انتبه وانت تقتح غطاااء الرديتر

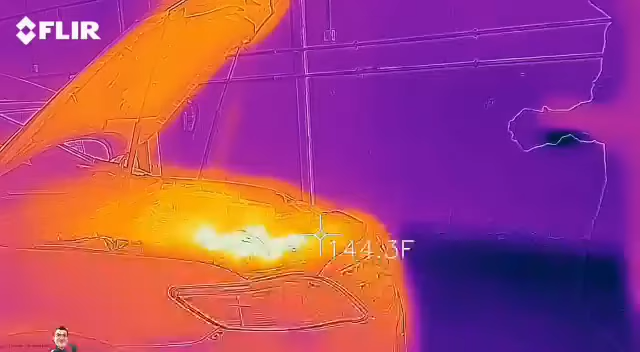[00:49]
On screen: spot 144.3°F
ارتفاع ضغط الماء وصل لأكتر من 3 متر والحرارة كانت فلكية ورغم اني لابس جونتيات خاصة وحامي نفسي بقطعة قماش
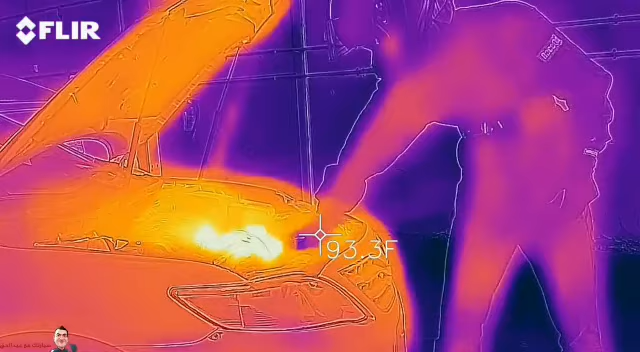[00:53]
On screen: spot 93.3°F
سميكة اضافية الا انه يدي وصلتها الحرارة وانحرقت بس الحمد لله حروق بسيطة ولله الحمد من هذا الباب اقول انتبه وانت تفتح غطاء الريديتر والمحرك حار سلام